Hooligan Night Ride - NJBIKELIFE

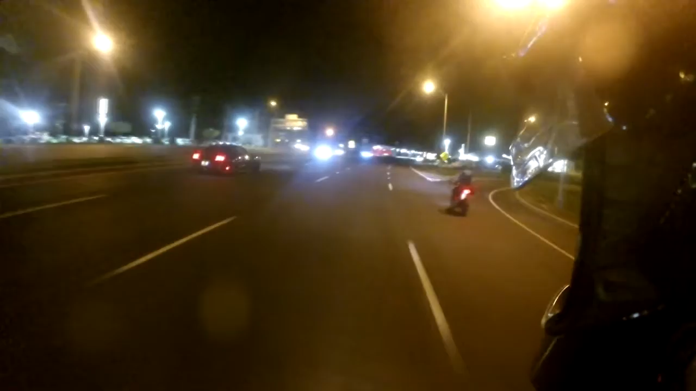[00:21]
out of drive and smashes the rev limiter.
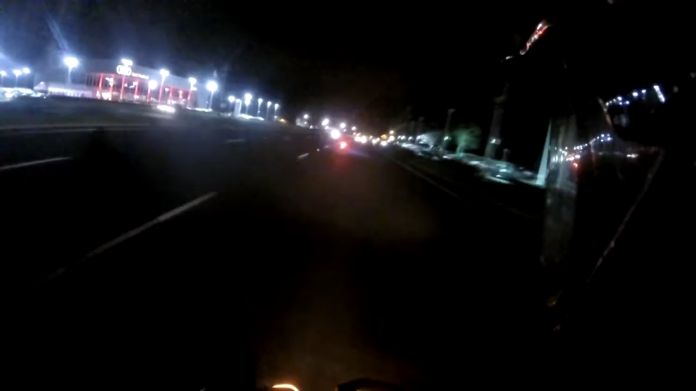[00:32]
Trying to show us the ropes. Wow. That was actually pretty funny. That was fun to watch. So I'm out with Gio and BJ getting a little nighttime ride in, cruising with the wind at our back. I don't know what our destination is. I think we might be hitting Belmar or something like that.
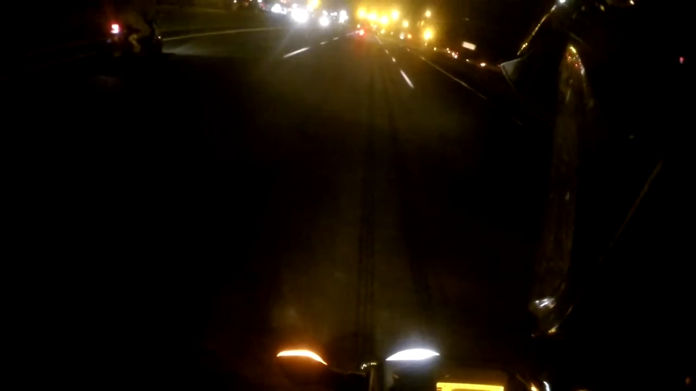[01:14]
Down to Belmar with him. Alright, let's get some speed going. There we go. Got him in our sight.
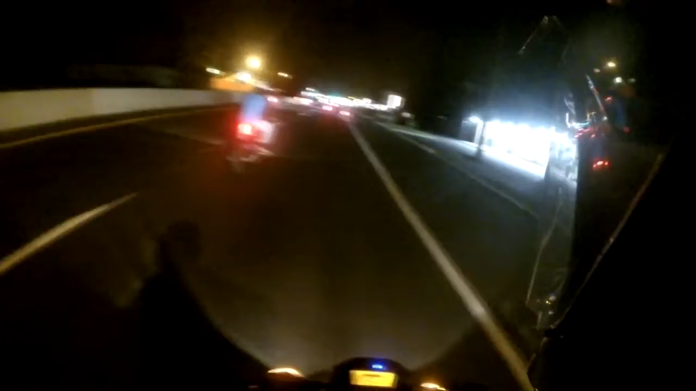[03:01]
See you had that sick burnout, and then for some reason he sat on it. That would have been sweet if you'd done a sick wheelie.
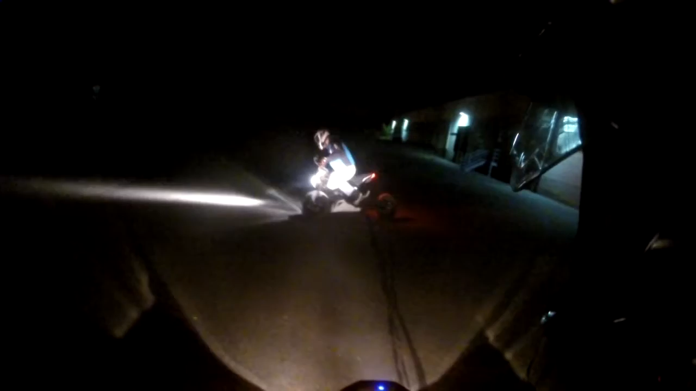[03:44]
Damn, that's some work right there.
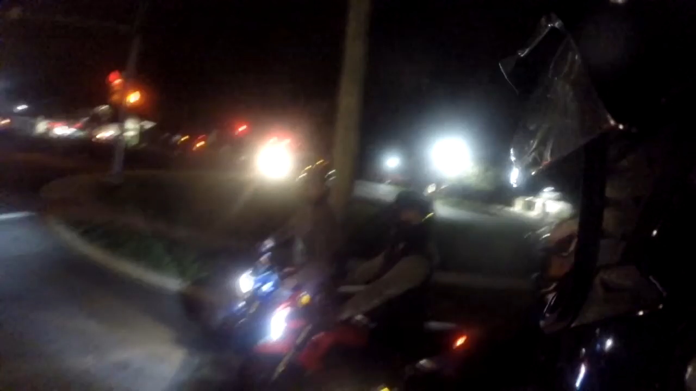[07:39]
Dude, I was glad. I got nervous. I thought you were down. Dude, I got that shit on video. That was funny as hell.
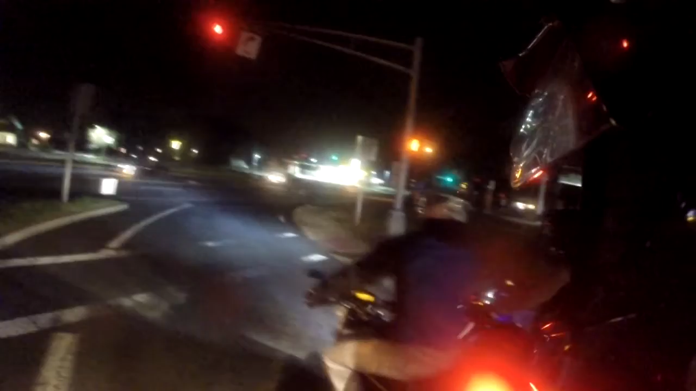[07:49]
For the vlog today. Frankie, you definitely got me, dude. That was an impressive kill switch for sure.